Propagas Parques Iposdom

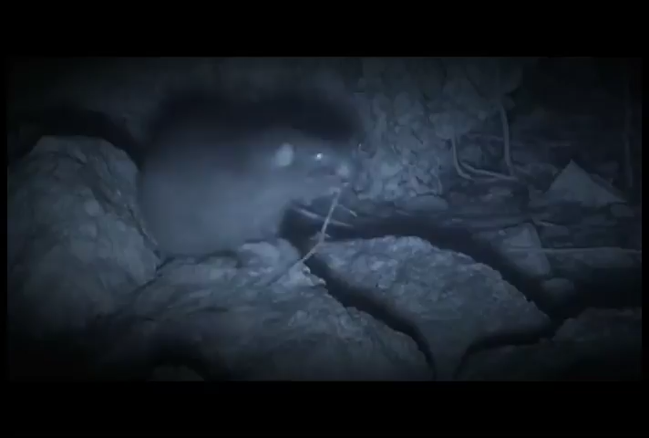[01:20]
Mamíferos endémicos de la isla como la jutía y el solenodonte constituyen un enigma para la ciencia,